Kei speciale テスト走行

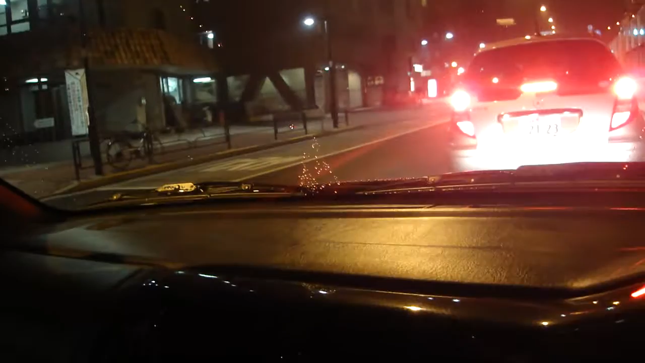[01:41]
4ドアが5ドアですねいわゆる5ドアがシュール寄りになってしまってですねこのやはりですね走り込まれる方には3ドアがかっこよいさっていいですかね良さがですね分かると思うんですね雨もよく弾いてくれてますねちゃんと撥水コーティングボディもいい感じになっております東京の夜間割増なしをやっているタクシー会社の車の高速から出てきましたけども
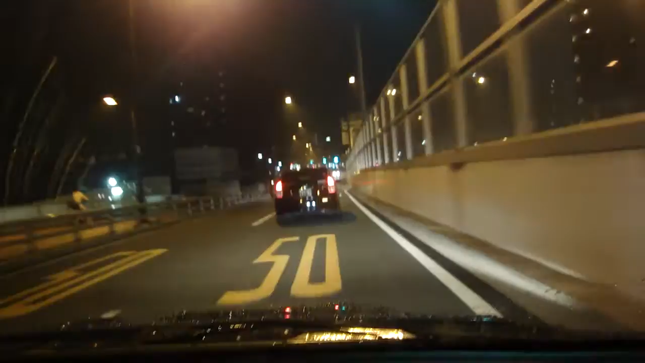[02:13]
夜間の運転なのでちょっと分かりづらいお伝えできてない部分もあるかもしれませんがまあいい車です今回ですねこのお値段で出せたのはですね本当に奇跡的と言っていいかと思いますそのぐらいですね今回これはもうおすすめしたいと思っております減速のギアもバッチリですねはいエアコンの方もバッチリでレボーを引いたレボーを引いたどちらもしっかり効いております
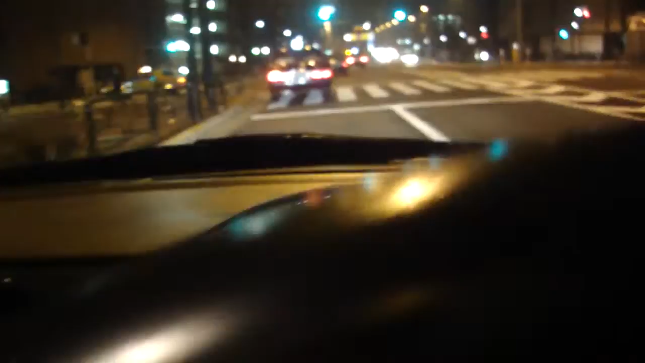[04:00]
最後にストレートちょっと踏んでみましょうかつい最近この辺でスピードをやるようになりましたのでこの山手通りのこの登り切った先のところでスピードをやっているあたりはこの時間なら大丈夫だという夜の時間帯ですけども思ったより前のタクシーが遅くて踏めませんでございました